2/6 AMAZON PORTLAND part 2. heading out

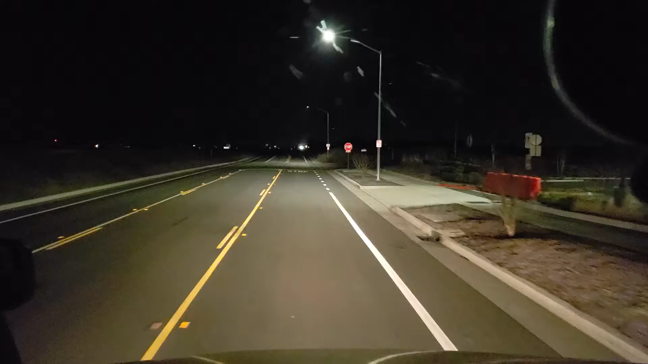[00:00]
this is West Elk Corner. Is that right? That's about Bar. West Elk Corner's over there. Or over there. I don't remember. Whatever.